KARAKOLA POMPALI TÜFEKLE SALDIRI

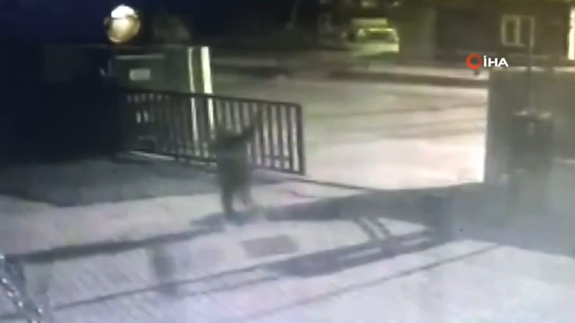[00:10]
İddiaya göre maskeli bir şahıs karakolun araçlar için kullanılan otomatik kapısı kapanırken, içeri girip elindeki pompalı tüfekle havaya ve karakolun duvarlarına ateş etti.
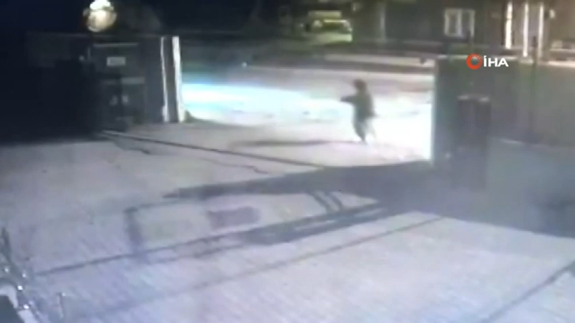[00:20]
Karakoldaki polislerinde karşılık vermesi üzerine saldırgan kaçarak uzaklaştı.